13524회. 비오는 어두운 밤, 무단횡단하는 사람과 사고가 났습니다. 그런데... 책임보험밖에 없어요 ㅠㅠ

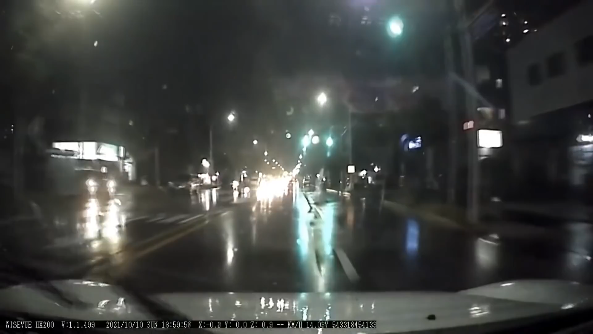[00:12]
정상적으로. 아이쿠... 다시... 다시... 저기 건너고 있는데요. 여기요, 보일까요? 맞은편에 차량 불빛, 검은 옷. 저게 미리 안 보이겠죠? 그러다가 불빛 속으로 쏙 들어갔어요. 그리고 이때! 이때.